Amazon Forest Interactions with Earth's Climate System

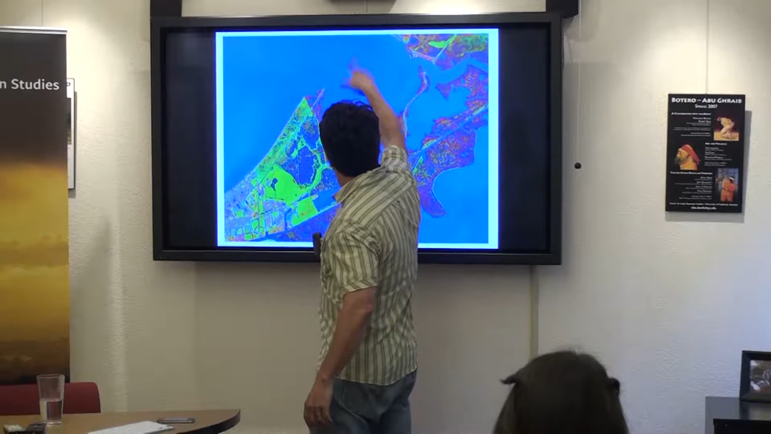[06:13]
This is Lake Pontchartrain and Biosauvage and the I-10 going across the lake there. So here's before and here's after.